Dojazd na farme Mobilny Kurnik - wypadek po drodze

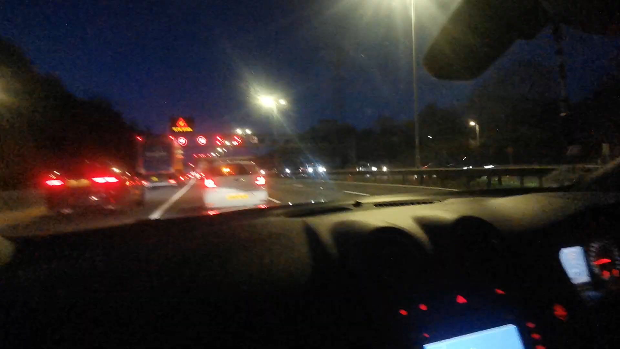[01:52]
Tutaj jedziemy już godzinę. A ten sobie rozstawił trójkącik, stanął na środku. No, tamten kurwa w drugą stronę będzie jechać. To zamiast go zepchać tutaj na ten. Co to mu tłumaczy coś kurwa? Ja pierdolę, no co za. Ja dzisiaj rano też jechałem, też rozjebane auto stało na środku drogi. Co za.
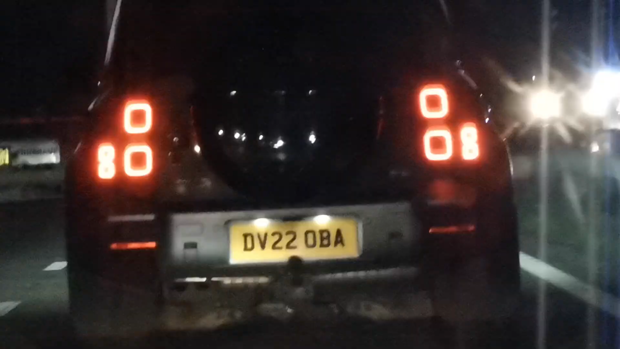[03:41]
I ten reflektor jakby kurwa latał, nie?
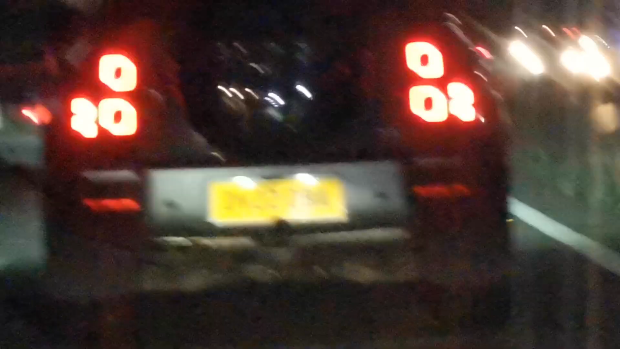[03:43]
Teraz nie widać.
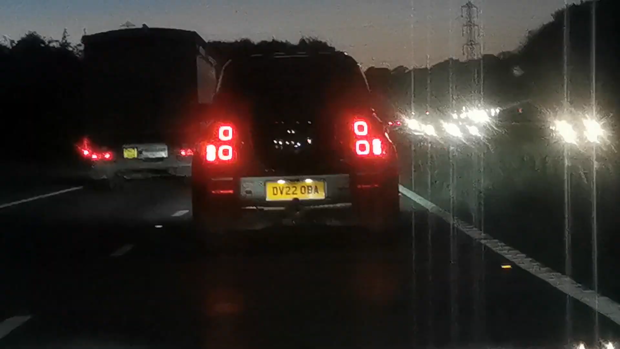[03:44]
Tak w tych ciężarówkach starych kurwa jedzie i ten reflektor mu się trzęsie i tak jakby ci kurwa świecił po oczach blindą.
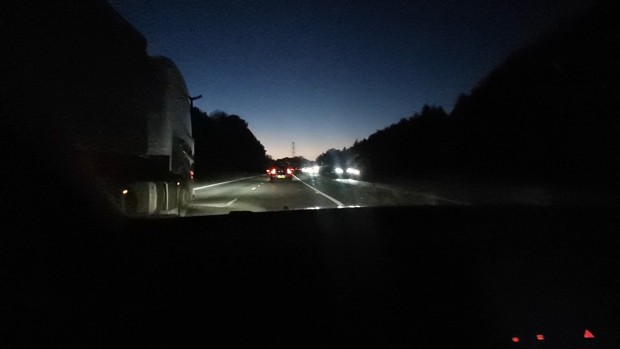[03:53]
Ale ty musisz skupiać. No. Ale on twoich świateł nie widzi. Nie wiem czy. Nie wiem czy długie będzie widział. Obrysówki tylko. Zarys auta tylko. Ale nie, no te światło to trzeba przestawić, to tragedia jest.